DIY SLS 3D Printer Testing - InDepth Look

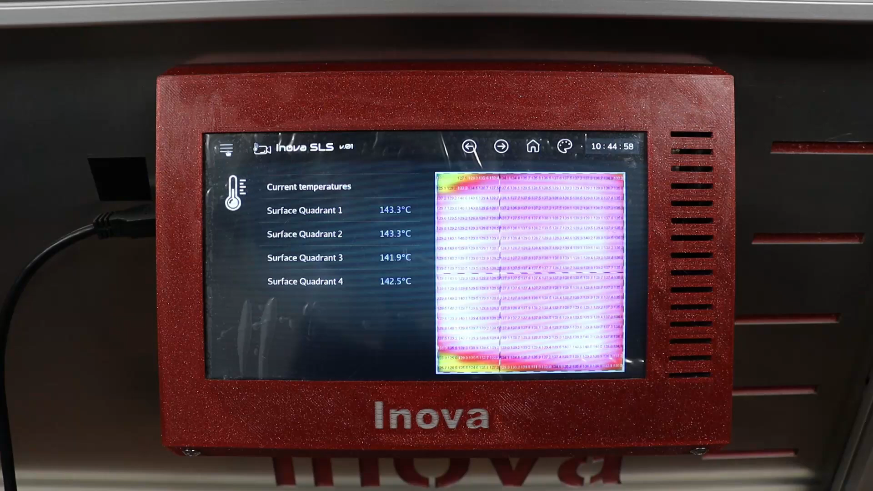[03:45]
This is the thermal camera view showing the matrix of temperatures across the print bed.